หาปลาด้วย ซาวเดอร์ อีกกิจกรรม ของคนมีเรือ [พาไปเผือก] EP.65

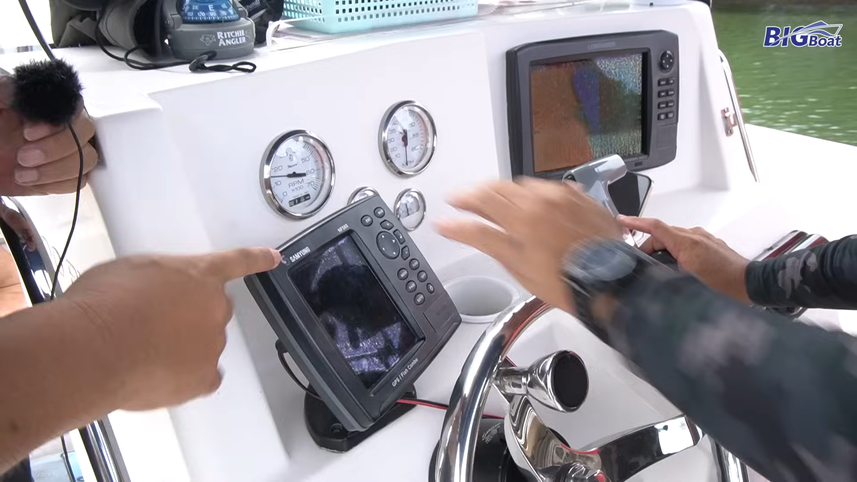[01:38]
ดูเรือคนขาย GPS นะครับครับสำยังเป็นหลักครับนึงยี่ห้อโลแรน อีกนึงยี่ห้อซิมลาดอีกนึงยี่ห้อการมิงกำลังจะมาครั
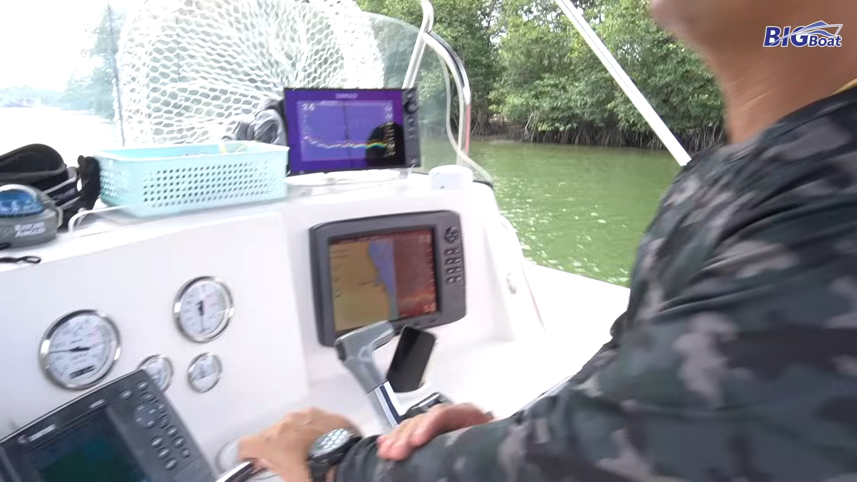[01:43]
บการมิงกำลังจะมาอังแนบเกียให้มา 1 ตัวอย่าไม่รู้จะวางตัวไหนคือเต็
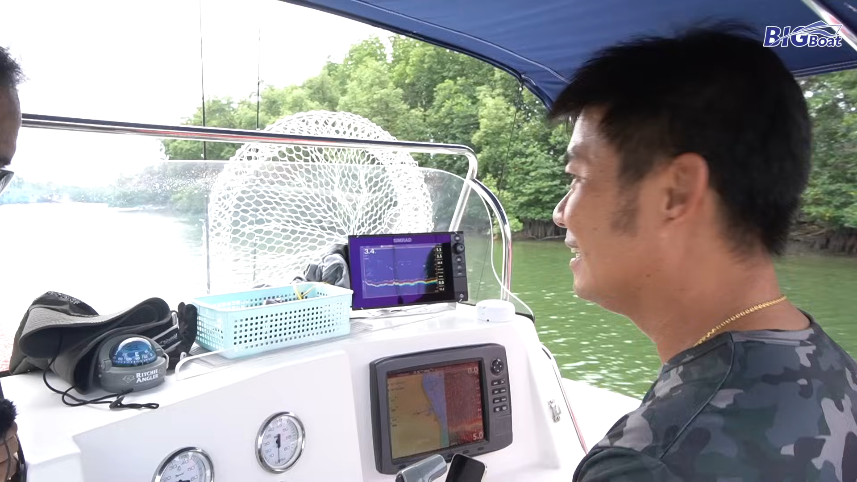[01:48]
มหมดแล้วแล้วผมมีฮอนเดกอีกตัว 1 โกรเจกใหม่เป็นโซน่าที่สำหรับติดเรือตกปาโดยชะพร้ออืม...
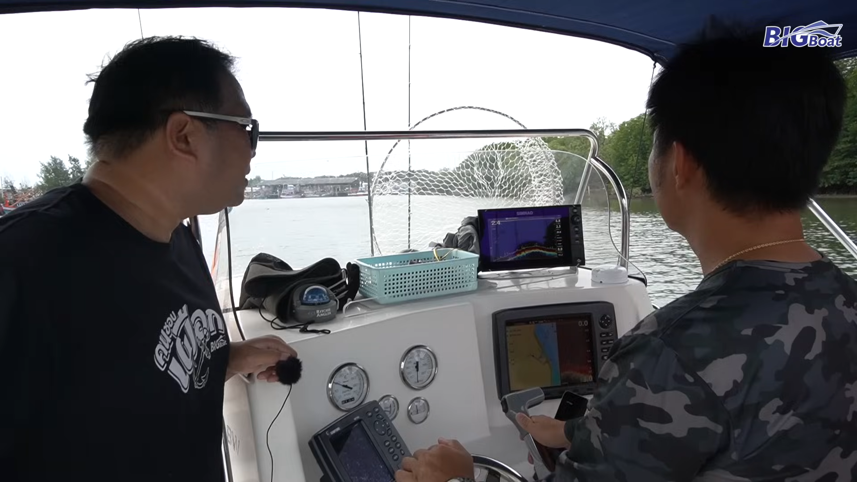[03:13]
ิดที่ไหนไหนแ he a highที่นนครับเลือด้าค่ะให้ดูอะไรครับ wide-rader ก็เอาไว้จับแบบนฟา มันจะสามารถคือจับเรื
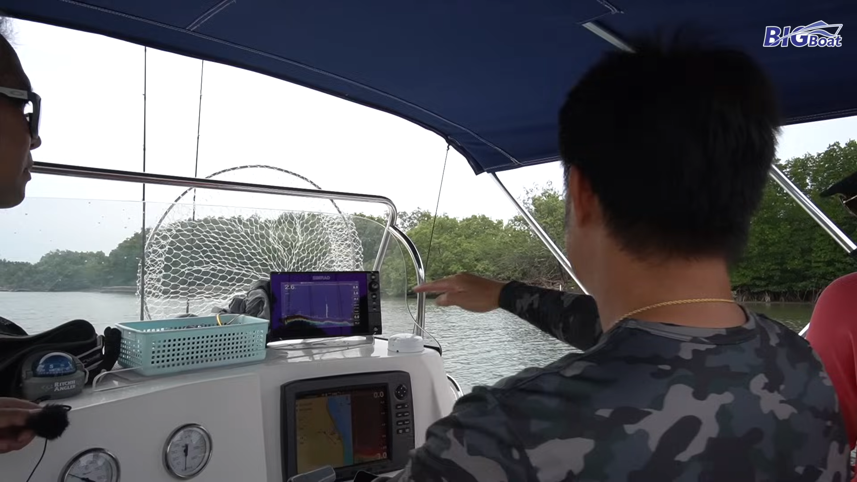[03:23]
อจับก้อนเมก จับก้อนเมกผลว่าตอนนี้มีผลมีพระยุหรือเปล่าอันนี้คือประโยของ Reda
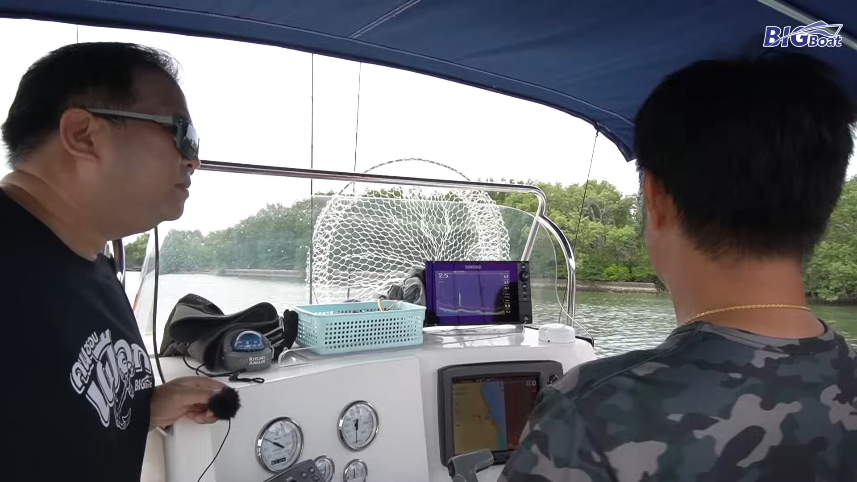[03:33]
แต่ถ้าประโยของ Clouder ก็คือให้ดูใตายน้ำ ใตายน้ำครับอย่างนี้ตอนนี้น้ำลึก 2.5 เมตรคุณแอร์เขาถามอยู่อ่ะครับว่า มันจะมี
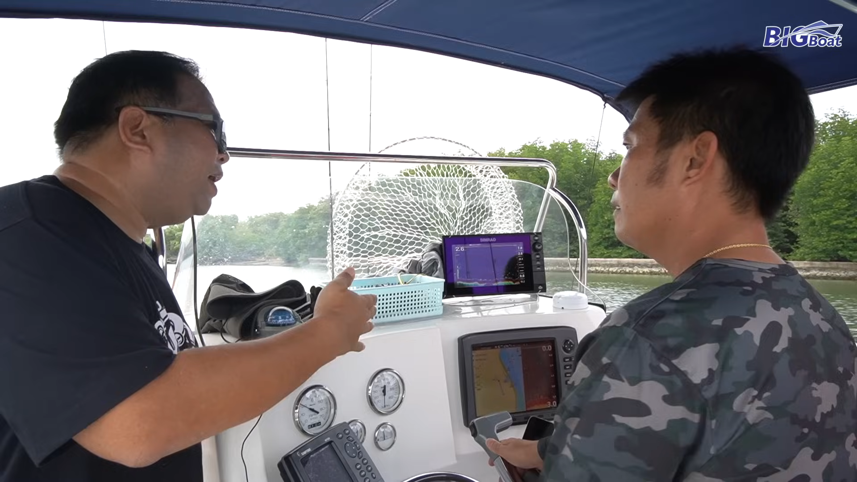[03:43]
GVS ตัวไหนที่รู้ว่ามันรู้อยู่แล้วจับ GVS ว่าเราไปทางไหน ไปที่ไหนจะไปที่ไหน มีไม่ไหน ตัวนี้เขาทองการติดรือท่าย орåå seguir อย่าจitz field แต่ไปโจทย์ไปโจสย์
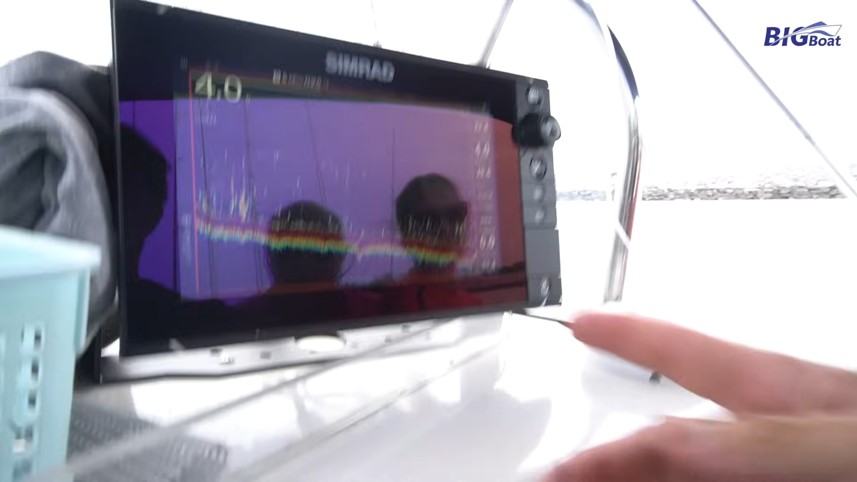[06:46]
ันจะเห็นใต้น้ำตอนเลือวิง- ตอนเลือวิง เพรhaitfiอย่างงั้น- มันจะเป็นฝองใช่ไหมไหนครับ- เพราะเป็นฝอง พอไม่ติดปุ๊บ เราวิงอยู่น้
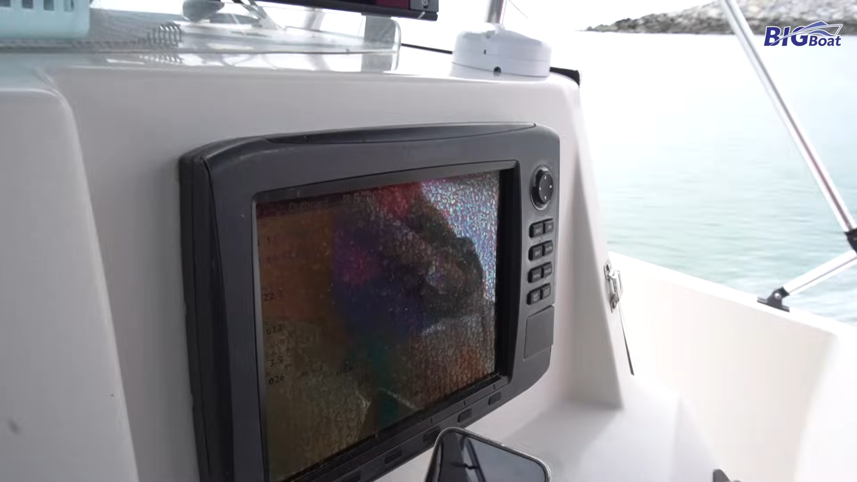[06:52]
ำเท่าไหร่ เราไม่รู้ตอนเราเกื้ยโดน เราถึงจะรู้แต่ตอนนี้เราวิ่งอยู่ 27 น้อนเอ้ย 22 น่ะ ผมได้เครื่องดูนะ
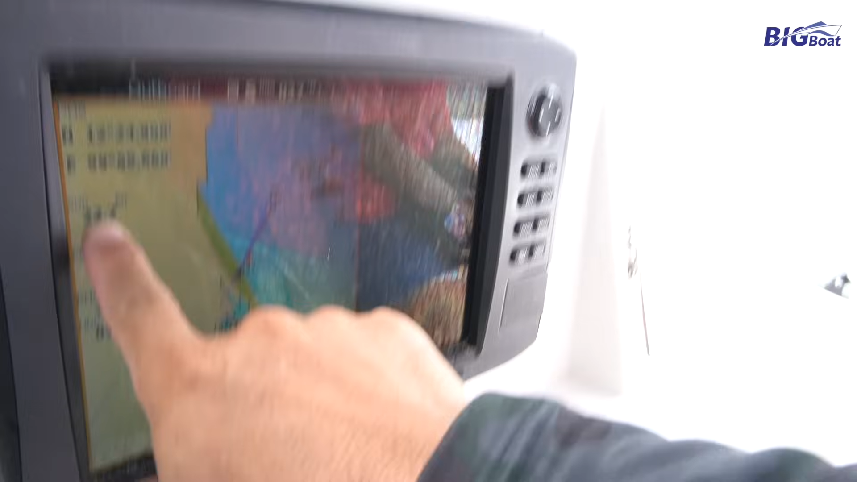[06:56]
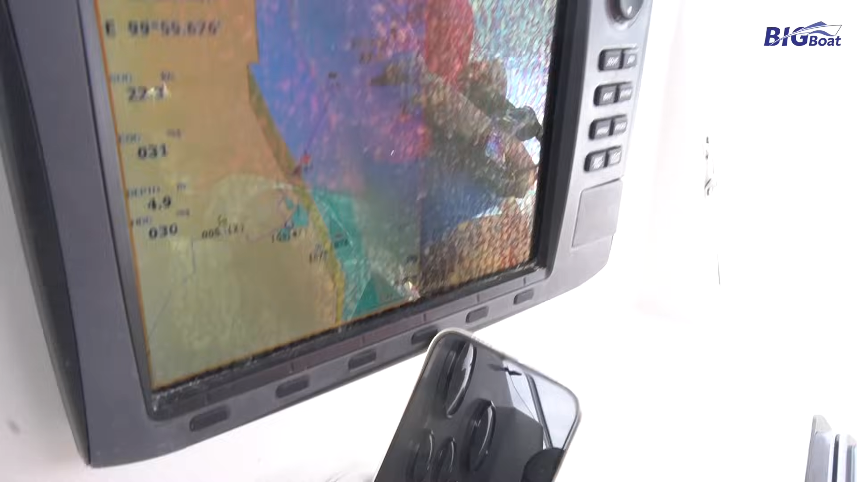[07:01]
ตอนนี้ไป 23 น่ะ23 น่
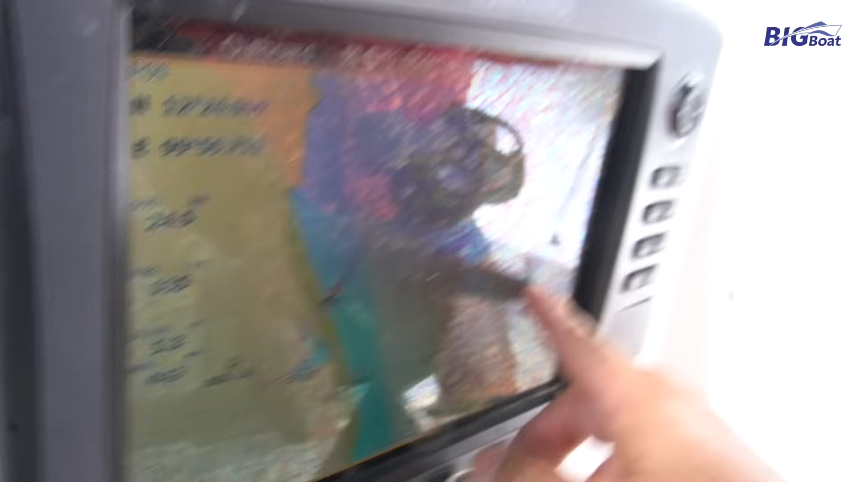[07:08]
ะจอจะจับติดอยู่เลยครับจอสองจอเน่ะ ผมใช้หัวทันทิ้งเซอร์ตัวเดียวแล้วก็ให้มันลิ้งกันให้มันลิ้งถึงกัน